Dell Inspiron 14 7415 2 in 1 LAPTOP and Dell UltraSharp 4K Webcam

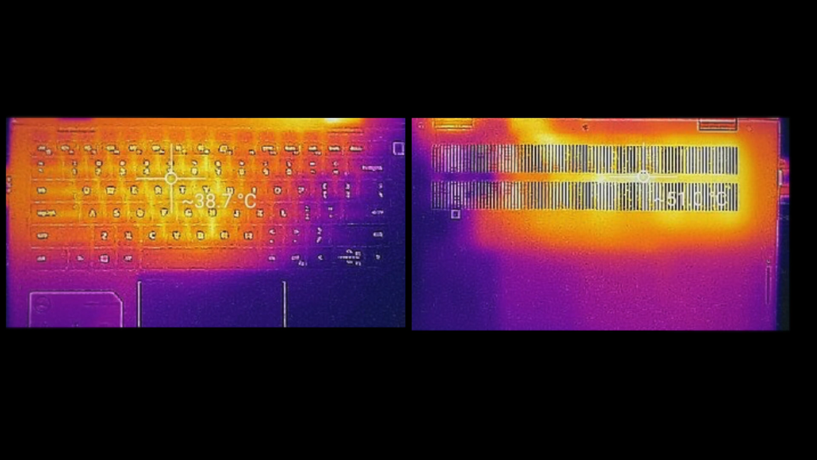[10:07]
and on the underside as you can see here and that single fan for cooling will kick in under heavy load but i thought it was actually pretty quiet didn't get overly